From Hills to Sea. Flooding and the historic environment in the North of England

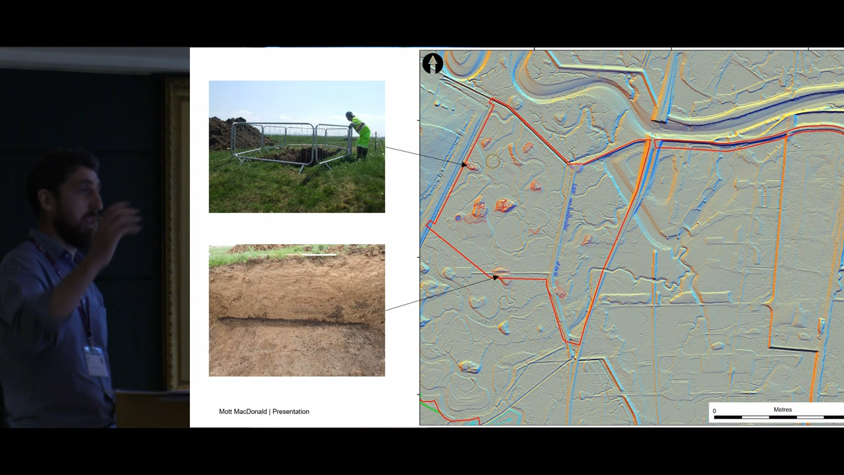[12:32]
Now before, nobody was quite sure what they could be, but when we looked at that section, everybody loves a nice sterile section. But it turns out we've made the clay deposits and it looks like they're building these sultans, these large mounds up, and allows the water to come in, store behind those mounds, and collect it for salt making. But it also allowed us to look at a bit of a wider landscape.